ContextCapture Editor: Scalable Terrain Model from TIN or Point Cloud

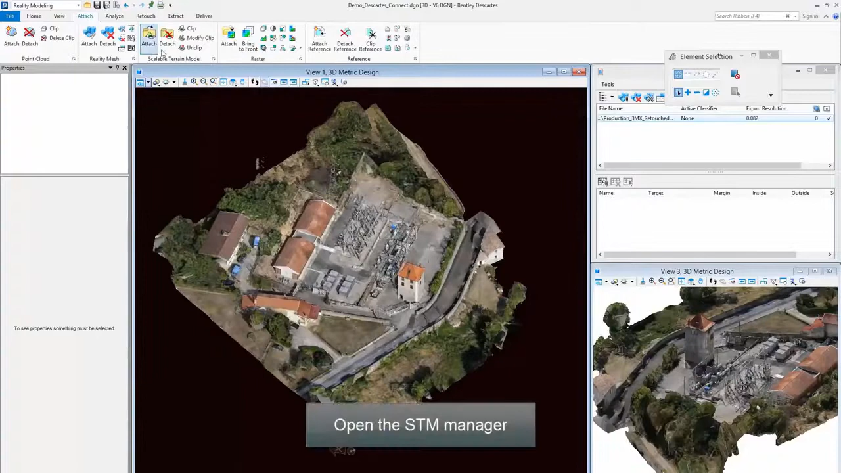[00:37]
Open the STM Manager Create a new STM or attach an existing one
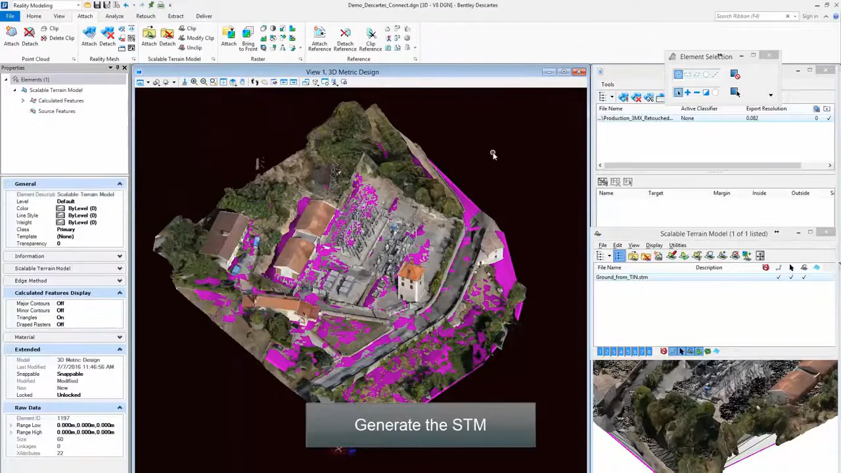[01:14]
Generate the STM The STM represents ground,
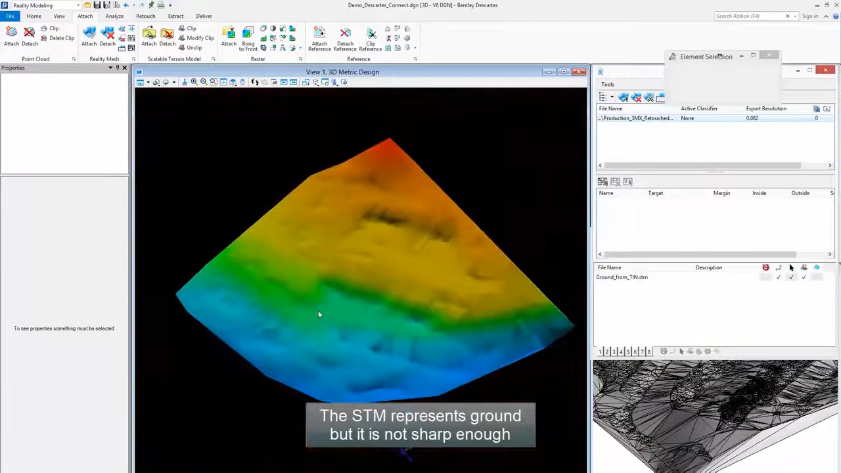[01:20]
but it is not sharp enough Breaklines must be added
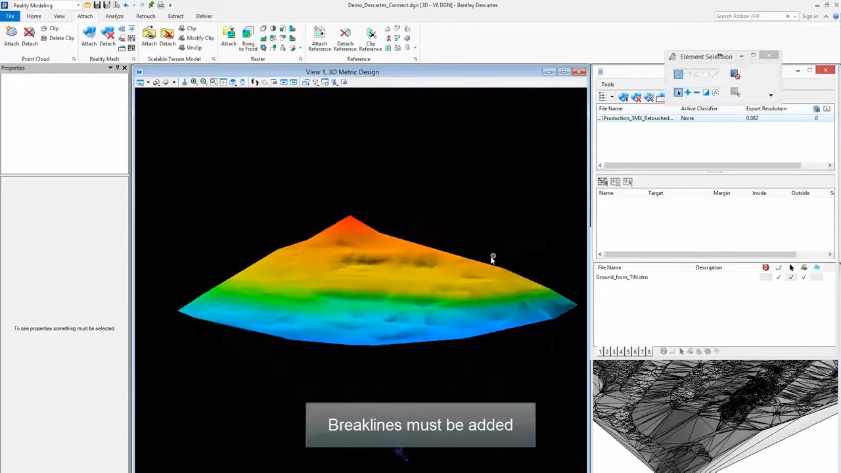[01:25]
They will be snapped on the reality model
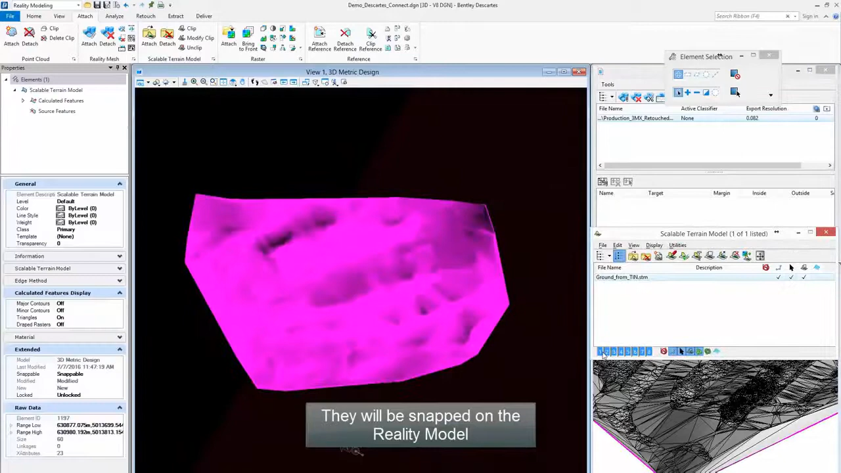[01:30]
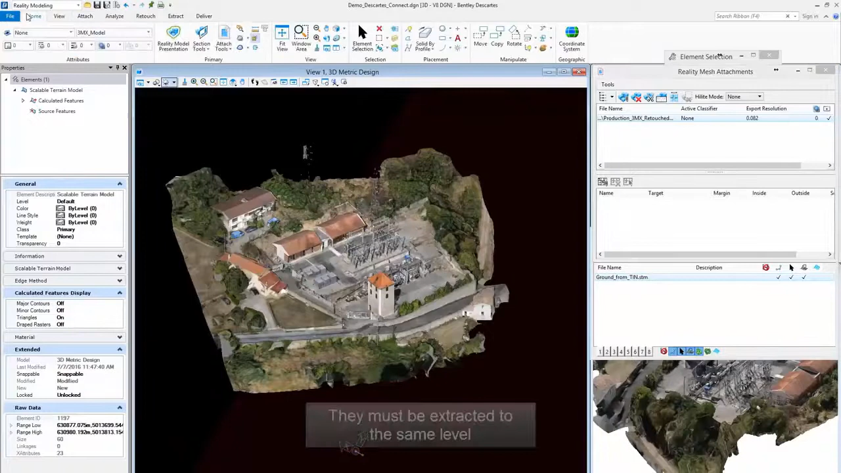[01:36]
They must be extracted to the same level
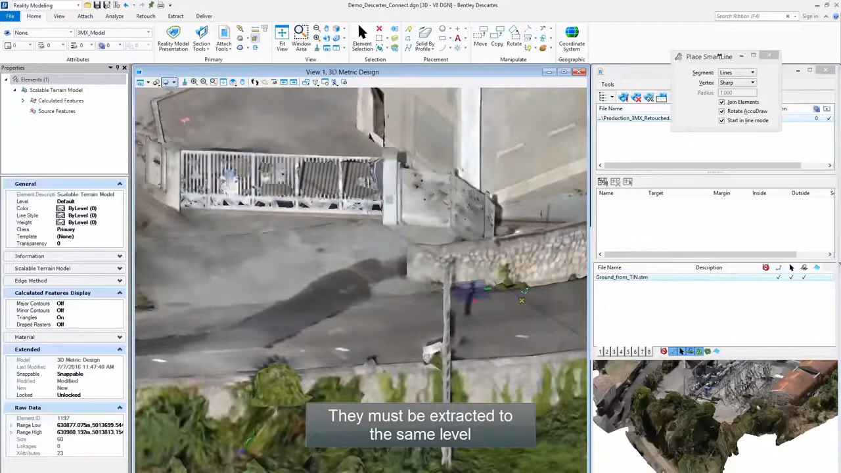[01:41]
Note that section tools can be very useful for this purpose
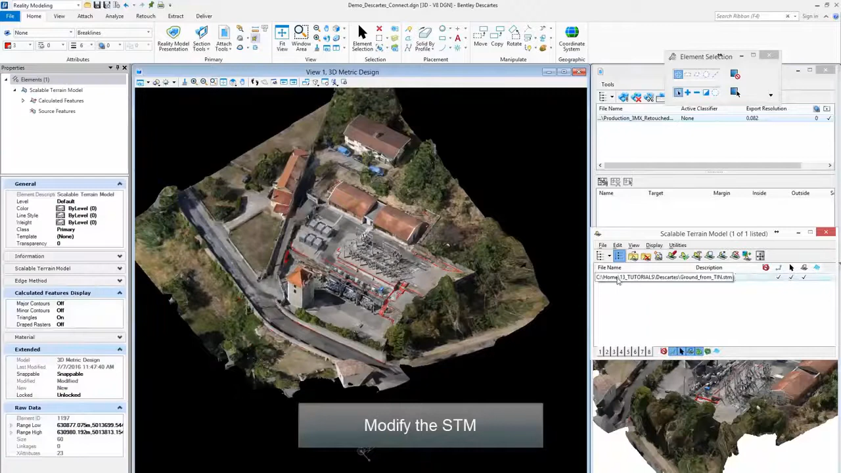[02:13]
Modify the STM Add brake lines
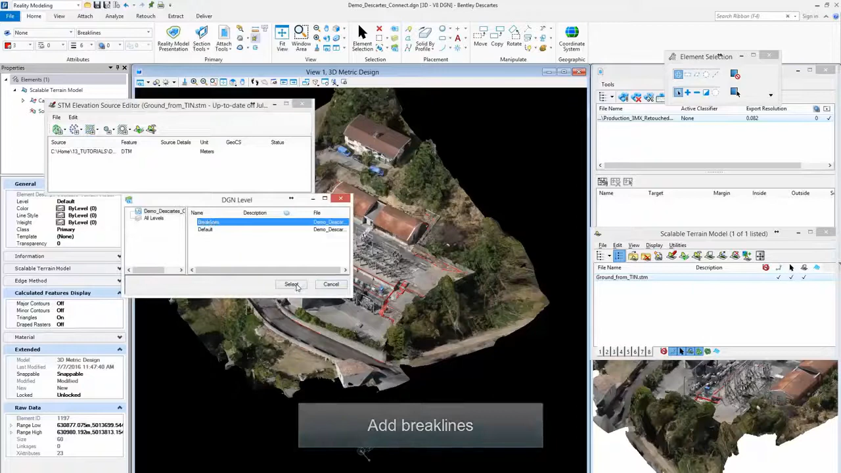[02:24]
And generate the STM again The STM is now much sharper
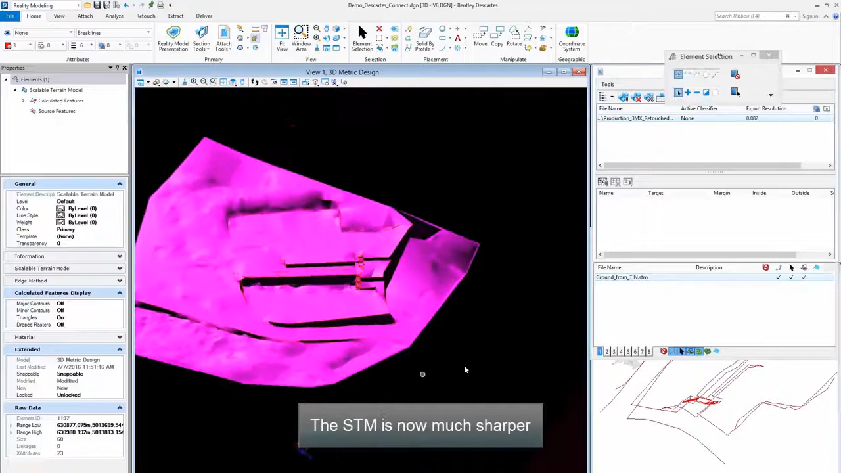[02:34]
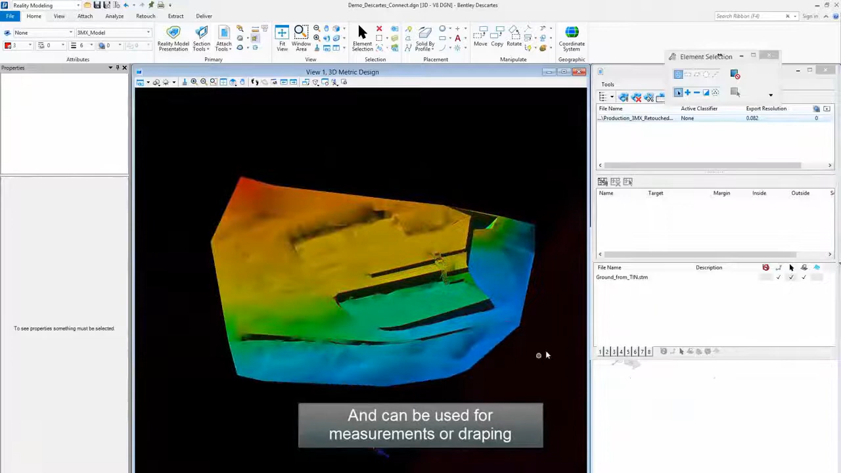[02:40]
And can be used for measurements or draping And can be used for measurements or draping